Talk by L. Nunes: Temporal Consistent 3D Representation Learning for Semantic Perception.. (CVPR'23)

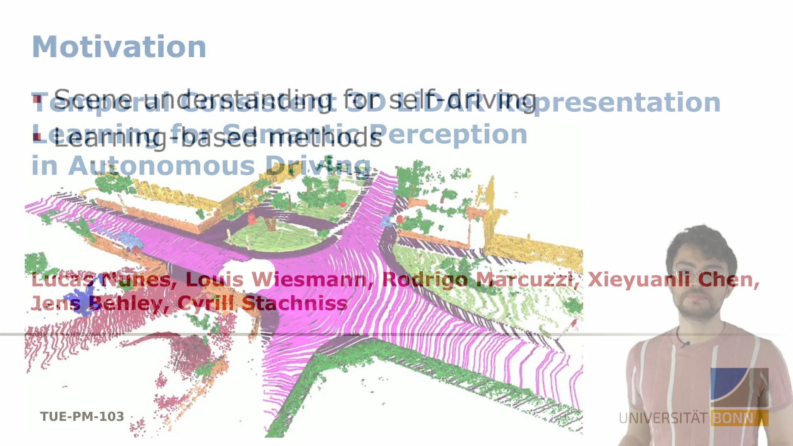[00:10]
In the context of dynamic outdoor environment, the robot needs to understand its surroundings. Especially autonomous driving, commonly different sensors such as cameras and LiDARs are employed to extract a better understanding of the surroundings. In this context, the scenario can change quickly and since the car drives at a relatively high speed, the semantics you understand is even more critical.
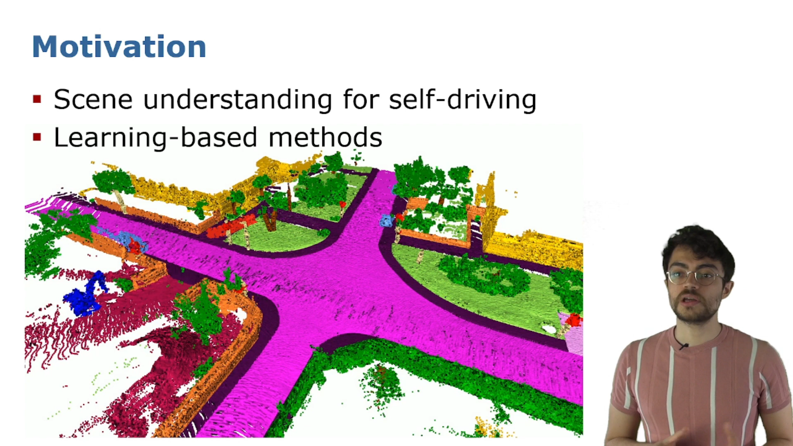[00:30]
Nowadays, learning-based methods play a main role in perception. For such systems, large amounts of data are essential. Here the challenge does not rely much on the amount of data, but on the labeling of this data. Once a data collection platform is set, one can drive around collecting data in different places, at different times, and in different weather conditions.
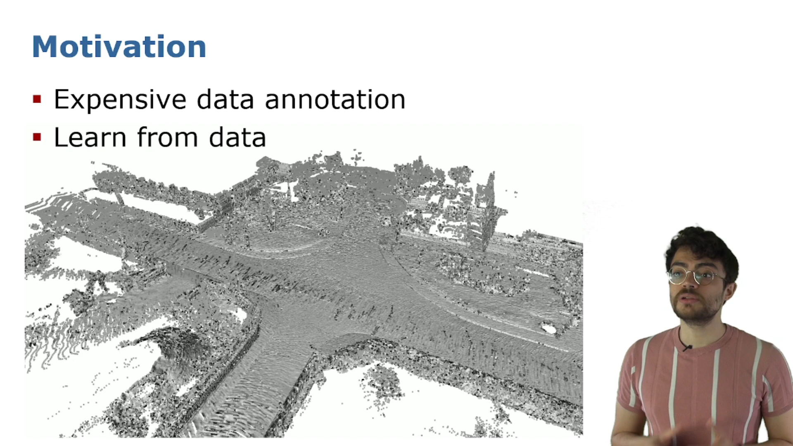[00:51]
But with all the labels it's hard to grasp any information from it.
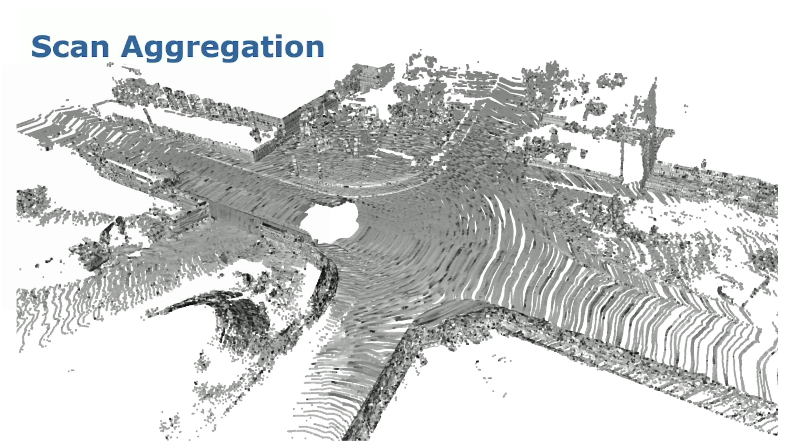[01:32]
We first aggregate a set of N scans in a common coordinate frame, which can be done by registering the point clouds and getting their relative transformations.
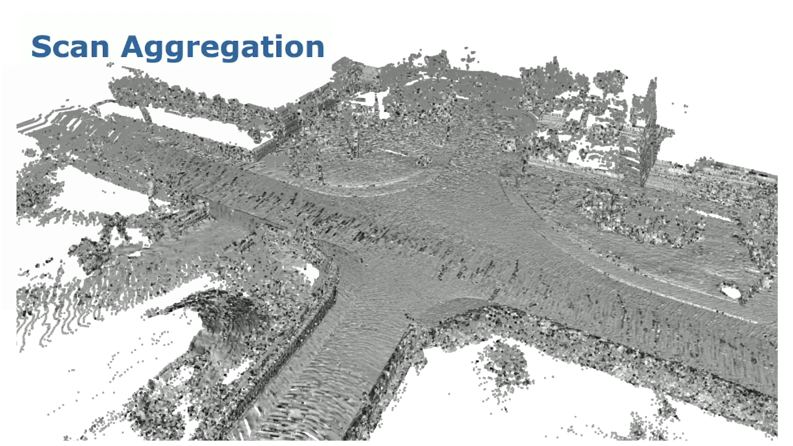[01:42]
During the aggregation, we maintain the index information to later retrieve the individual scans from the aggregated point cloud. Next, we want to define the scene into segments that do correspond to the objects in this scenario.
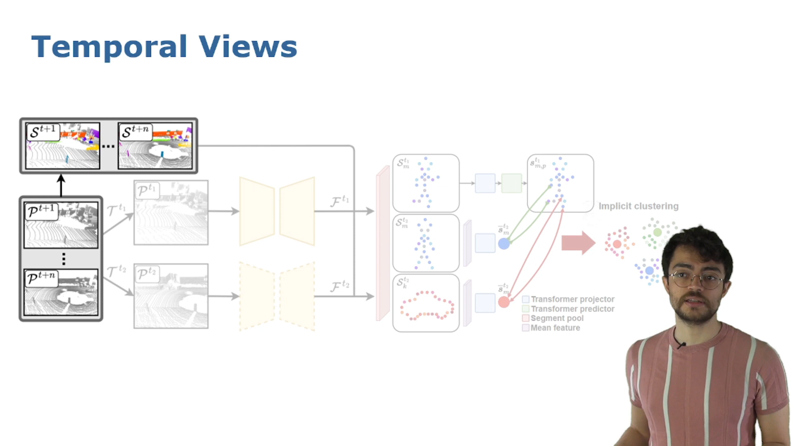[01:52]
If we look at an outdoor scene, the main connection between the objects is the ground.
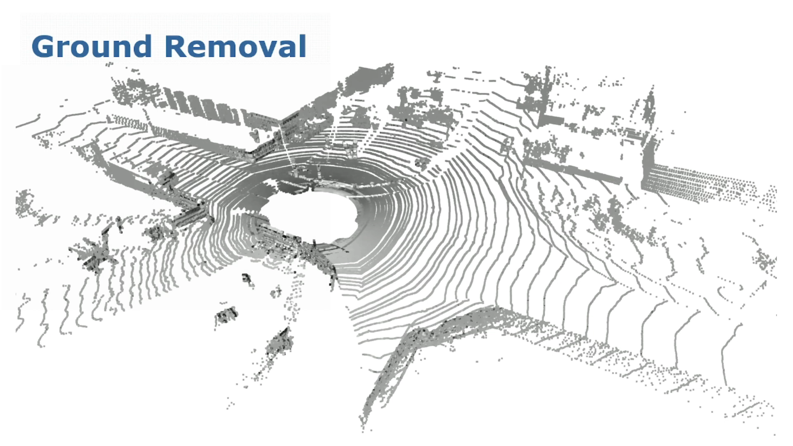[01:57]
If we look only to the non-ground points, we can see that the objects in the scene are disconnected from each other.
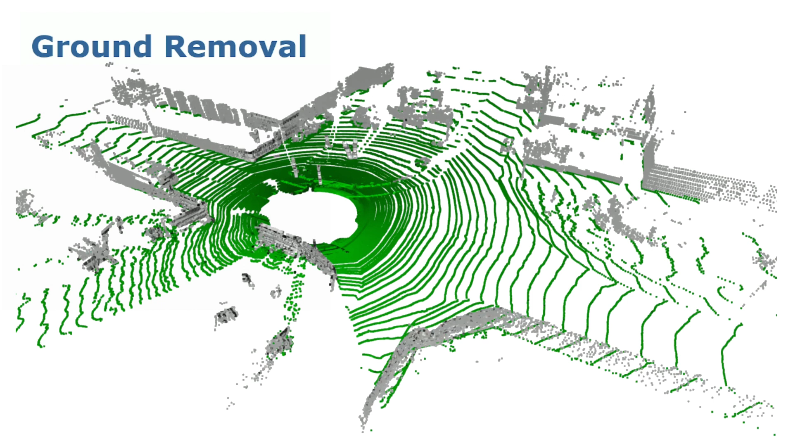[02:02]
Therefore, we employ a unsupervised method for ground segmentation and apply it over each individual scan, aggregating both the point clouds and its ground predictions. If we ignore the ground predictions in green, all the gray regions are individual objects or structures with different semantic information, which are relatively distant from each other.
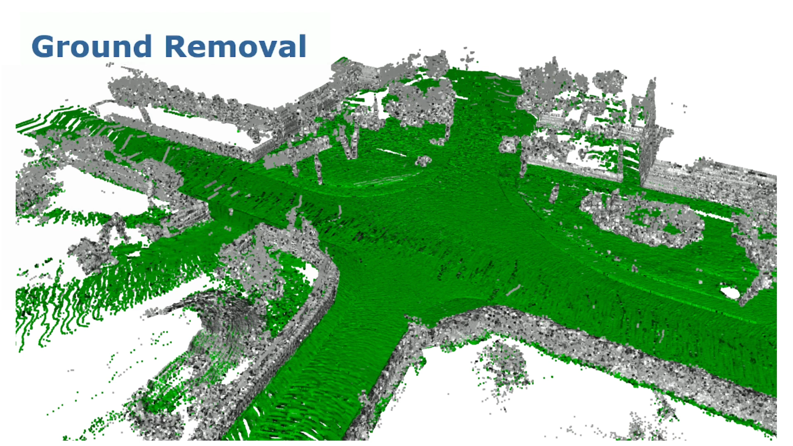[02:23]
Therefore, by applying a cluster algorithm, we can divide those gray regions into core segments of the objects in the scene. And since we kept the mapping from each individual scan in the aggregated point cloud,
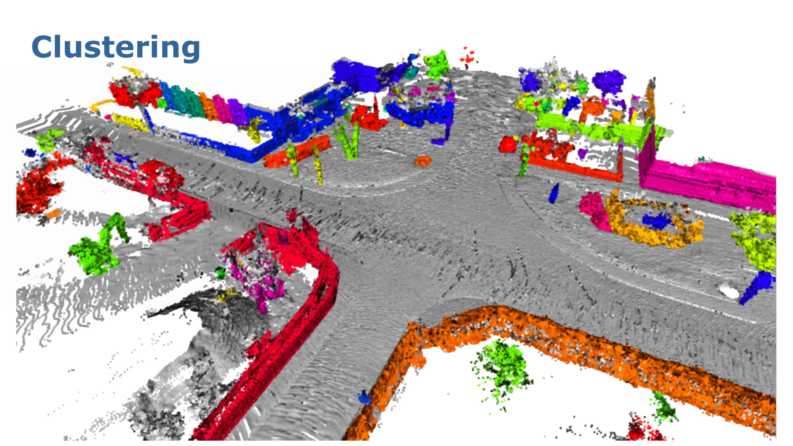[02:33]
we can extract the object's representations at each individual scan. With this preprocessing, we can easily map how each object in the scene was seen at different points in time,
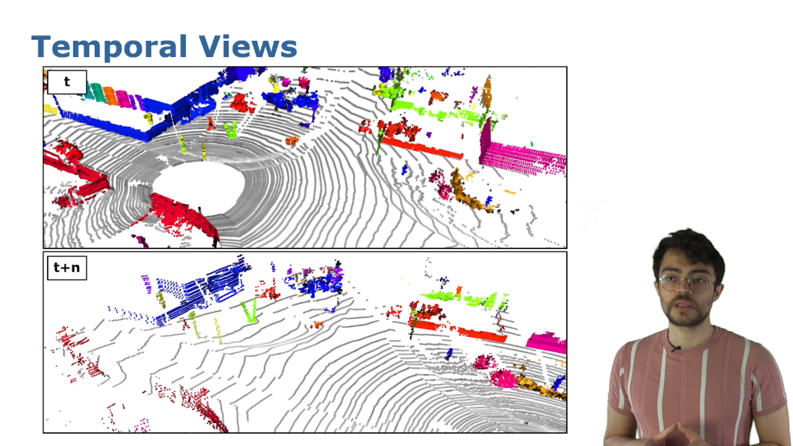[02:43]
for both static and for dynamic objects, such as the walking pedestrian in this case.